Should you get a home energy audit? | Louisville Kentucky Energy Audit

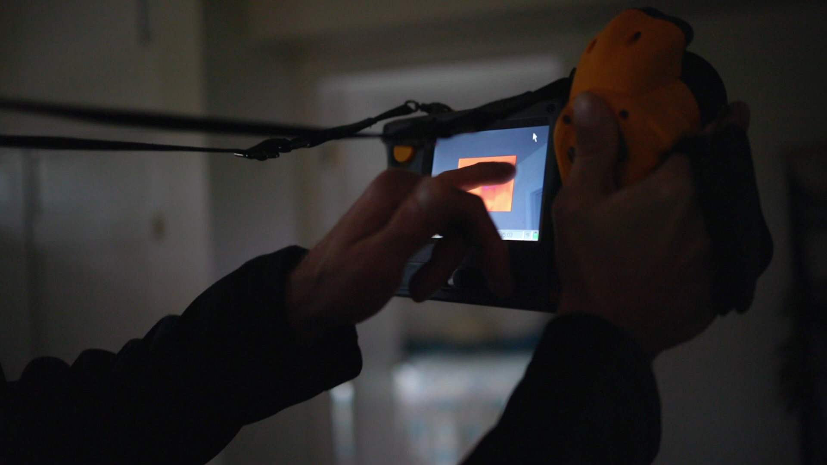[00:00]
I have another big section, but the wall itself looks pretty bad.
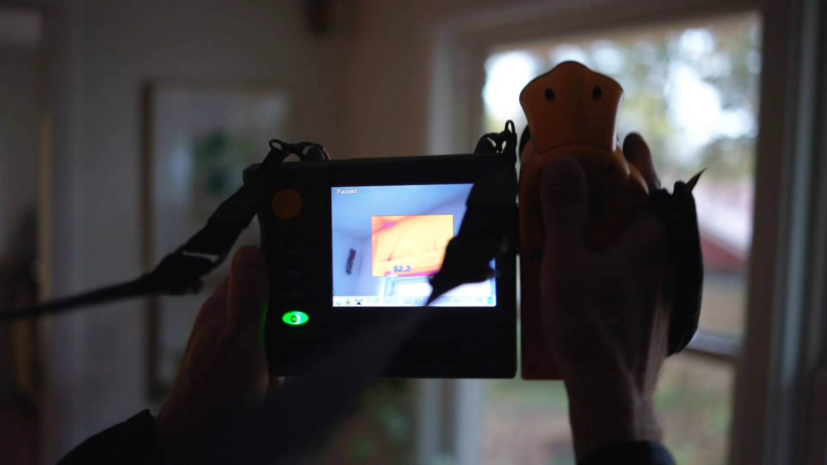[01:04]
We're going to use an infrared camera to see where air is leaking
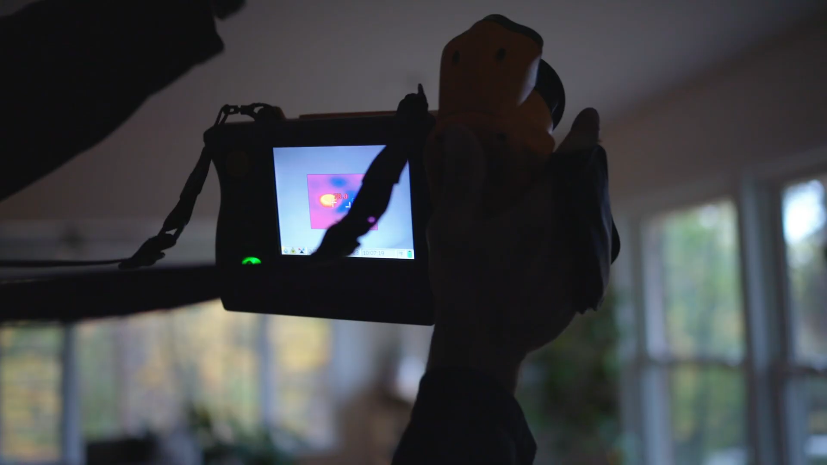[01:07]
in and out of the house and where there's
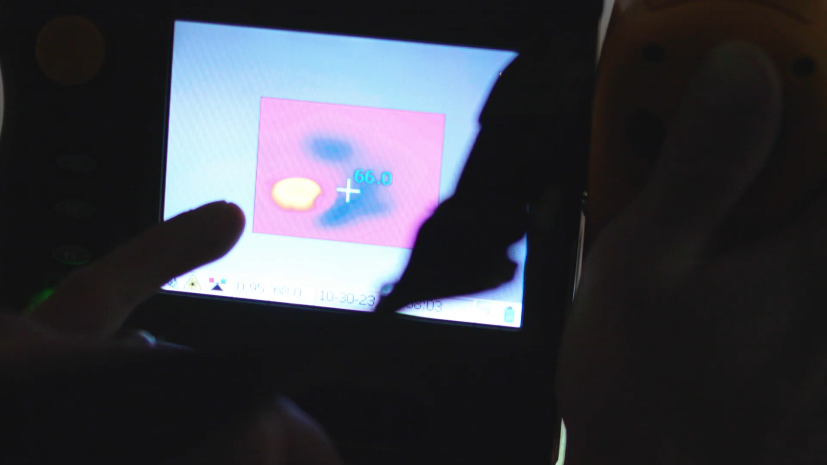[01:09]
missing or insufficient insulation behind walls and ceilings.
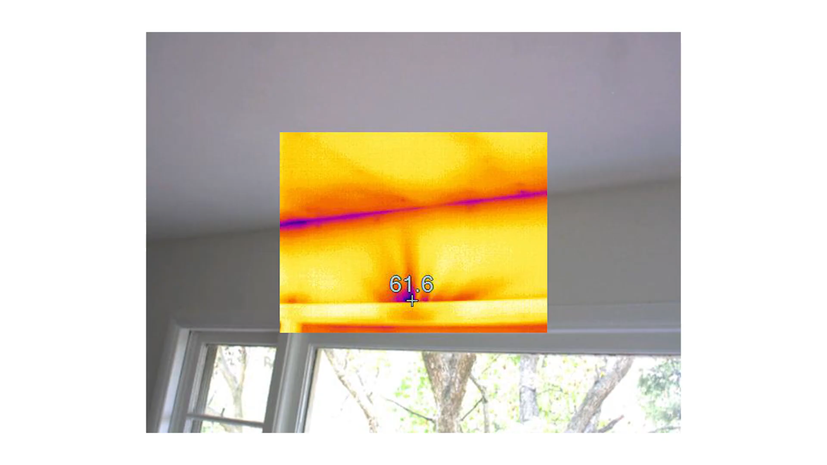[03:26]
a little bit of leakage there.
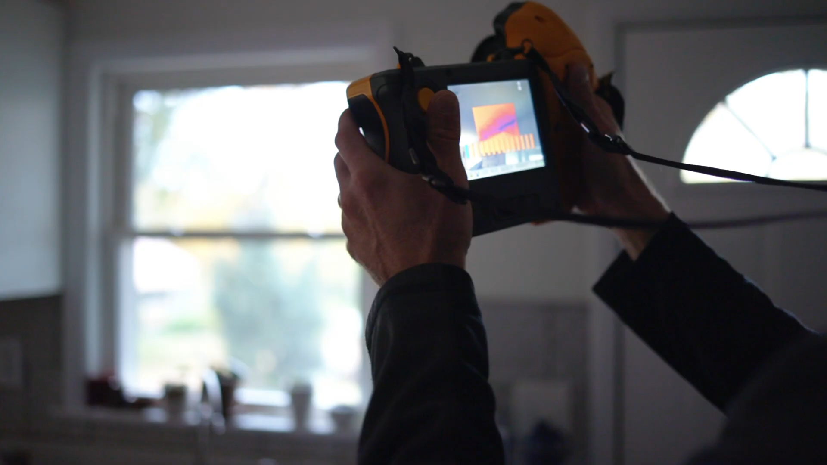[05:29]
It's just not something that we've got around to but the thermal cameras confirmed that we had inadequate insulation